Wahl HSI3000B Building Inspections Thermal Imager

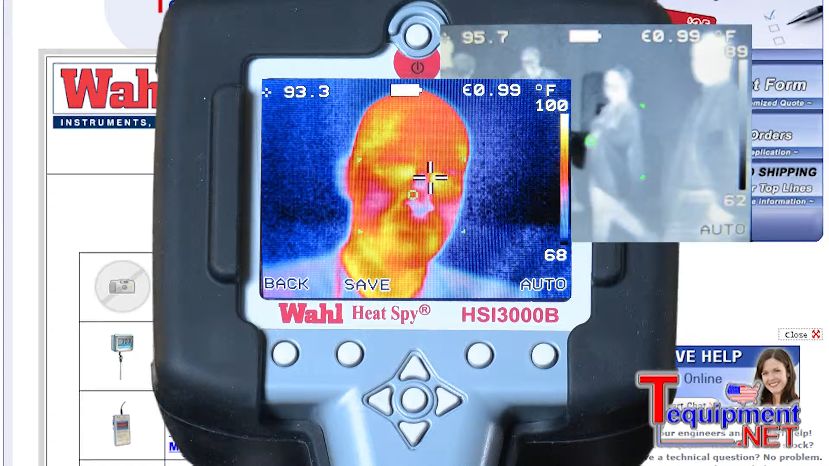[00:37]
or the iron bow that you see right now that you're looking at.
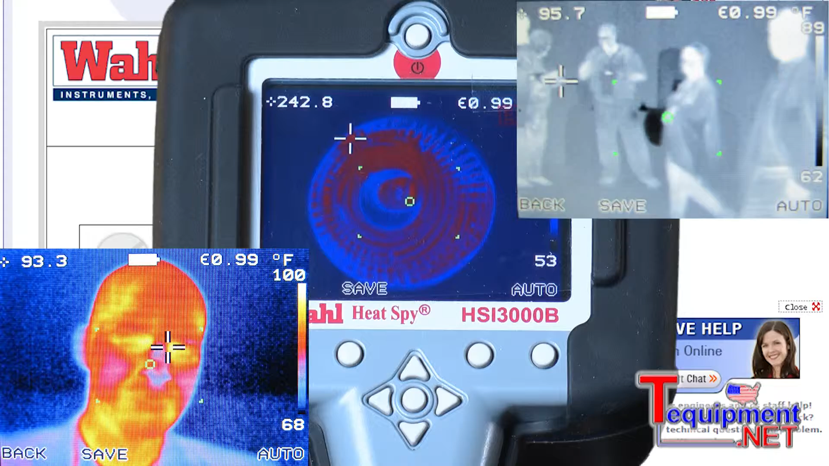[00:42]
You also have hot and cold seeking cursors that you can set. There's many different options that you can set with this camera. That's one of them.